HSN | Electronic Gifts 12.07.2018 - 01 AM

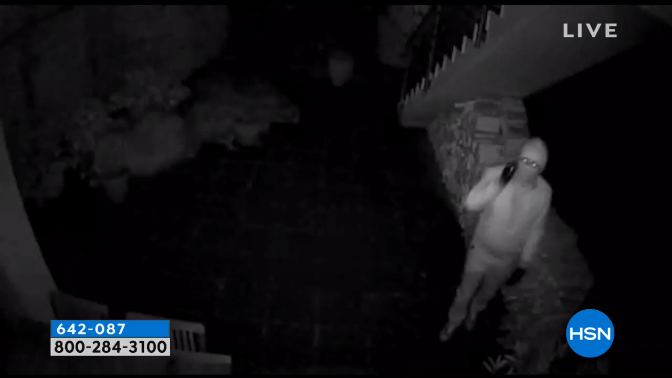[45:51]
and I can tell you that this video is amazing.
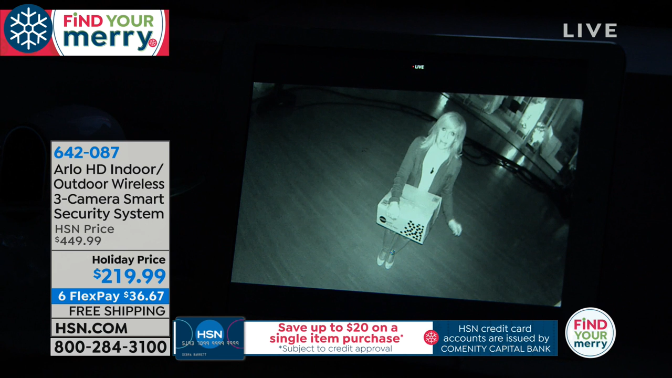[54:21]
So even at night, even if you can't see if it's pitch dark in your front yard or your backyard, Arlo can see and Arlo also starts recording. So if somebody does come onto your property, if they're moving, if they're running, Arlo captures it. Arlo has motion detection. So it detects the motion. It also detects body heat and it starts to record. So again, and it's all free. It takes those little video clips and up to two minutes and it puts them onto the app. And if you need to get those apps, you have seven days.
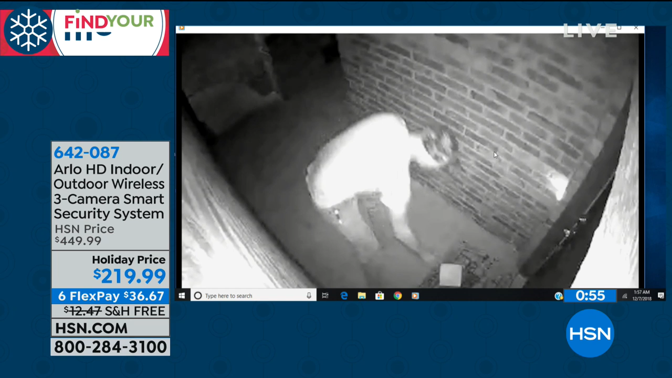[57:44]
A lot of them store videos for six seconds. Six. Okay. Or maybe 10 seconds. Right. And it'll only store it for 24 hours.